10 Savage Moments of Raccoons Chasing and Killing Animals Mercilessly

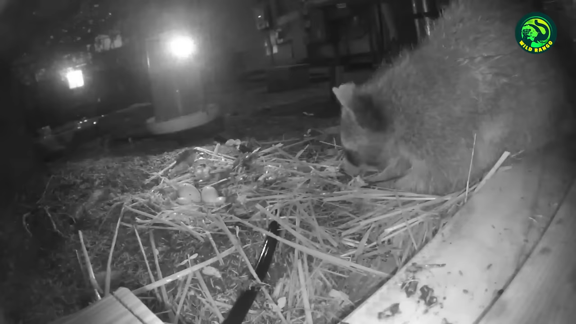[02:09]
In the process of doing that, they can be incredibly brutal and raid nests at night.
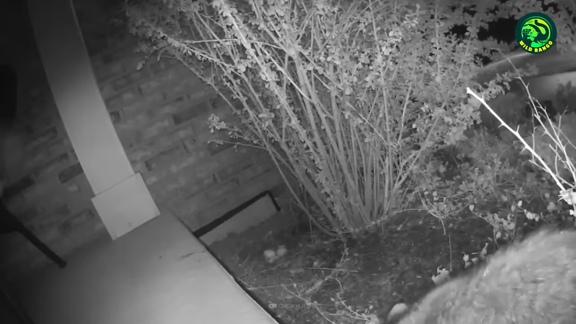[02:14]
Just because they attack in the cover of darkness, often there's very little the birds can do in such a situation.
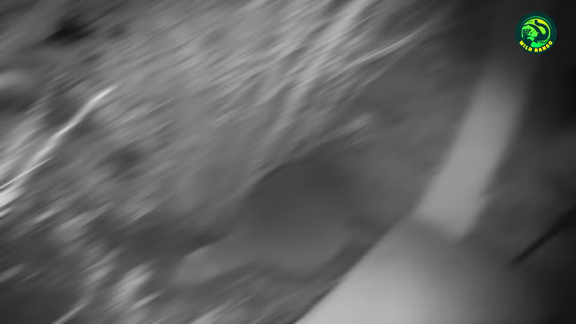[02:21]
10. Chickens are resting in a coop in this clip.
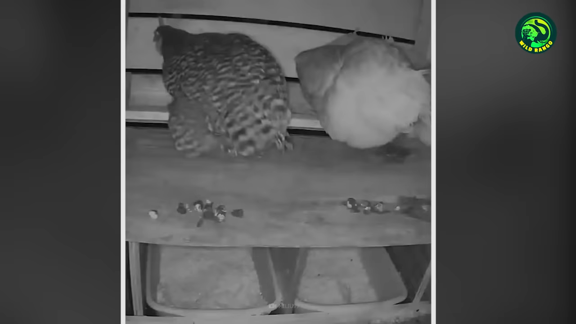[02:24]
Suddenly, there is a widespread commotion. A raccoon has nabbed a chicken and has perhaps killed it.
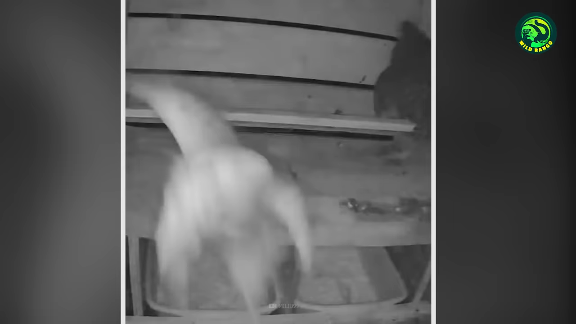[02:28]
The chicken continues to screech for help, but there is none.
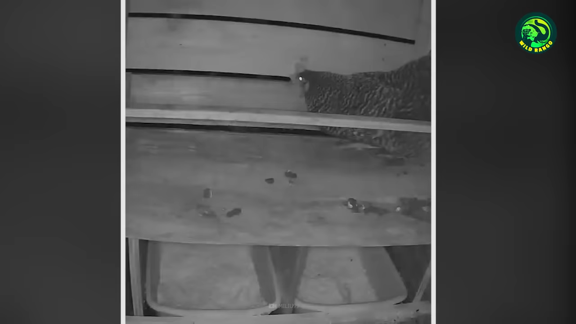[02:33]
Another chicken meets the same fate as it's also nabbed by the fearsome predator.
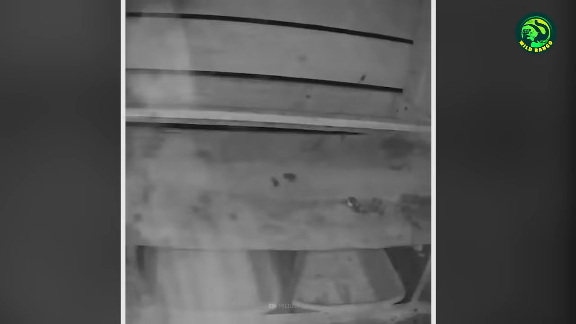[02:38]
Even when chickens are inside a coop, there is no guarantee that they are safe from raccoons.
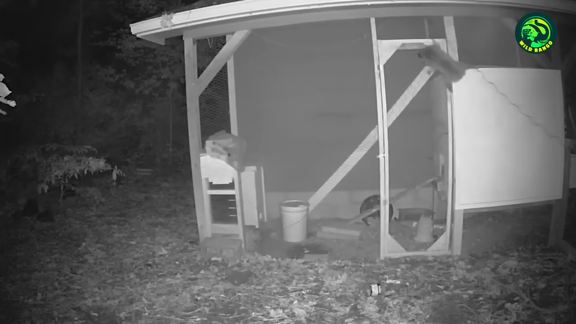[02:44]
A raccoon discovers a way to sneak in silently. As moments pass by, the raccoon is ready for a brazen nighttime raid. It quickly descends and catches a chicken. The bird tries to fight back, but it seems to be a lost cause. A raven is sitting on a nest and protecting her eggs.
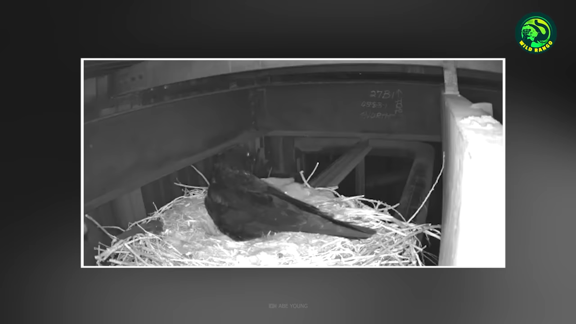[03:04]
After a while, a raccoon approaches and silently attacks it under the cover of darkness.
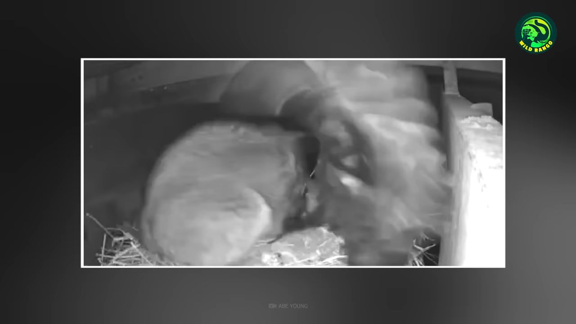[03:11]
It bites the raven and then tries to dig out eggs from the nest.
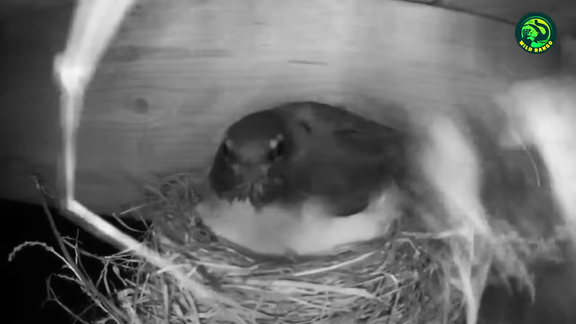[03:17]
This robin is sitting on her nest and within seconds, a raccoon gets in and grabs her.
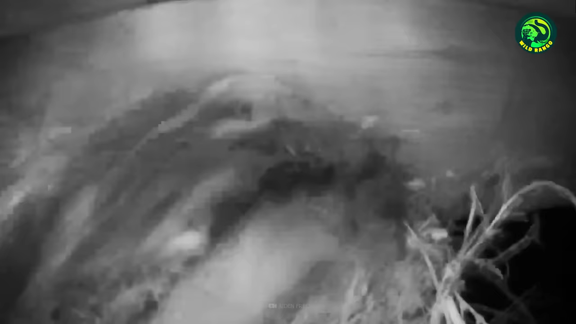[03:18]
If that's not enough, then there's more.
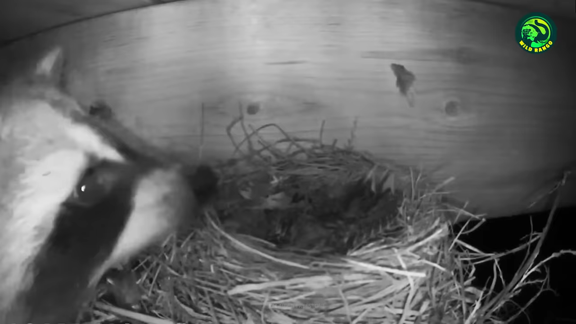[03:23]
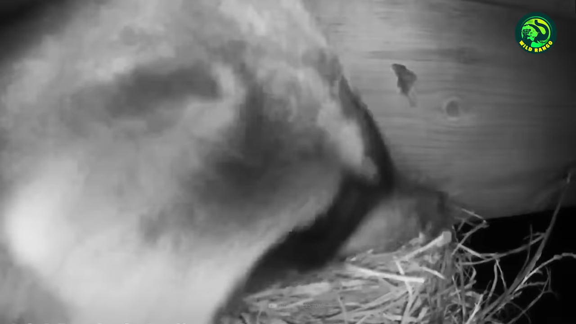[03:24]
After a while, the raccoon grabs the first chick and crunches it alive. It's still hungry and brutally nabs another chick. The ferocious raccoon doesn't even leave behind the eggs in the nest.
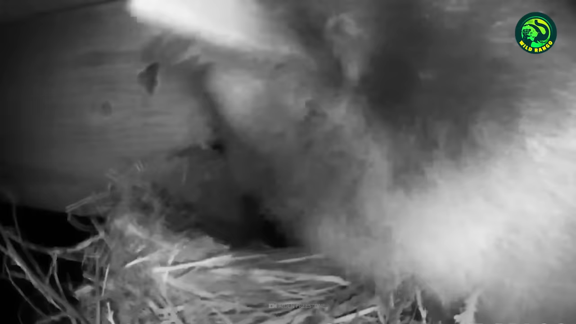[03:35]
The entire family was brutalized in one night.